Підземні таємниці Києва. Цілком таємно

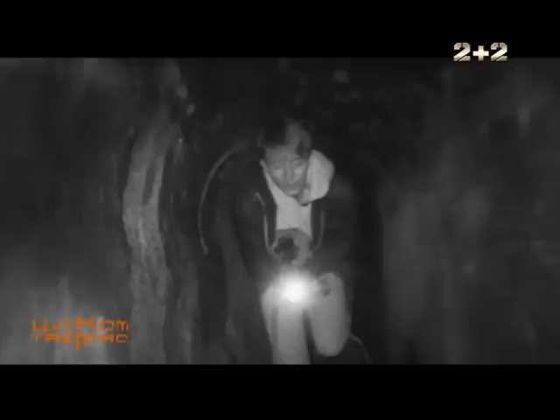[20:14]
Під землею ми блукаємо у пошуках таємного входу вже більше двох годин.